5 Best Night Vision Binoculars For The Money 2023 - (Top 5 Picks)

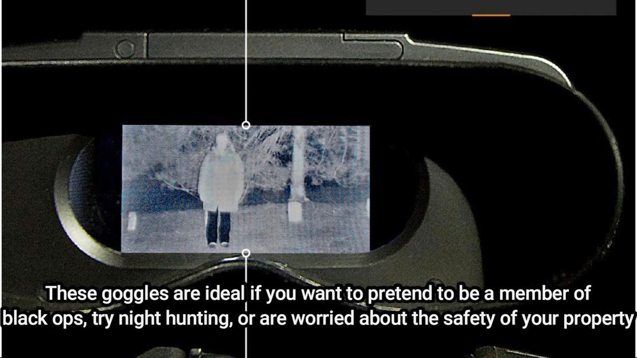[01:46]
They still have a 3x optical zoom, 7 infrared levels, a viewing distance of up to 100 yards,